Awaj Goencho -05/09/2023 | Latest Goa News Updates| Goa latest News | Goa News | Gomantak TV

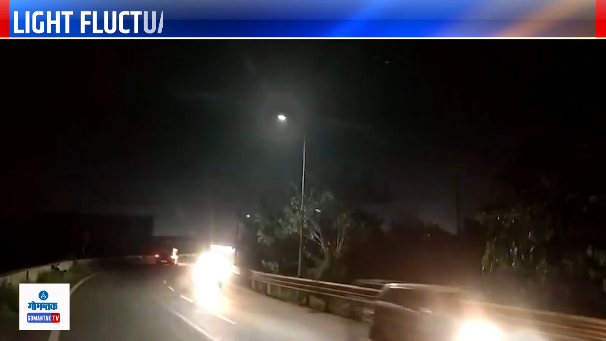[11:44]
रातच्या वेळार धारगळ ते मोपा विमानतळ रस्त्या वयले हे चित्र.